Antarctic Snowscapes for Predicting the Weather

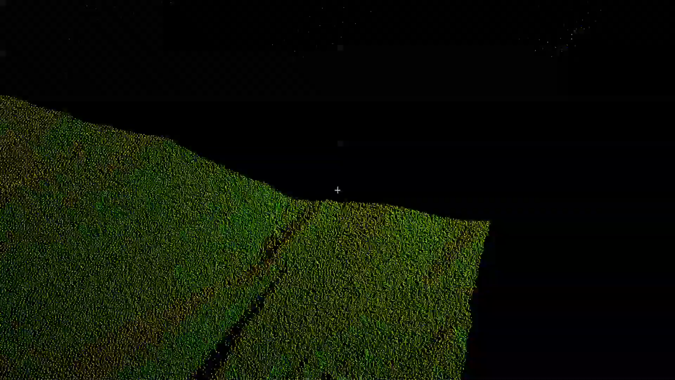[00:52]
we used a terrestrial laser scanner to obtain a
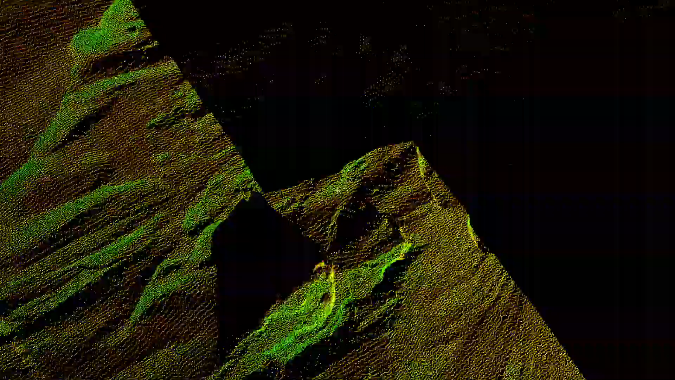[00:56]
were measuring at very detailed resolutions of the order of centimeters.
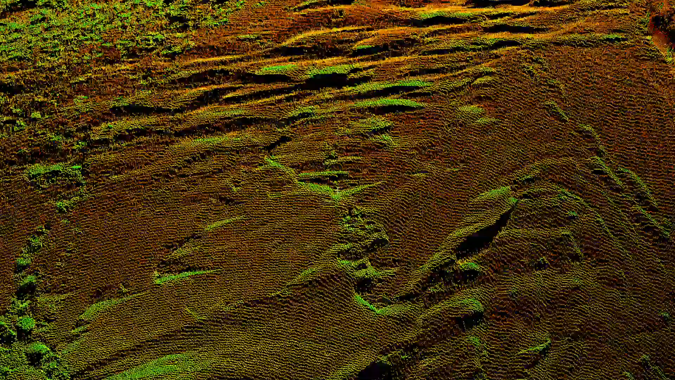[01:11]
some of the layering of the surface of the snow that is actually eroded away.
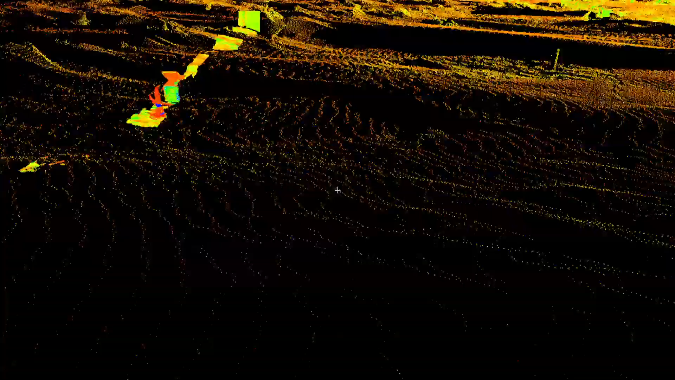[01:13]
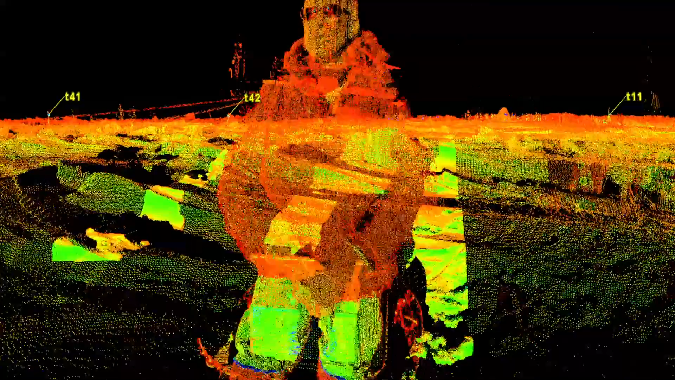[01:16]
We also can actually see footprints of all of our researchers, a belly print of penguins that are just walking around on the surface.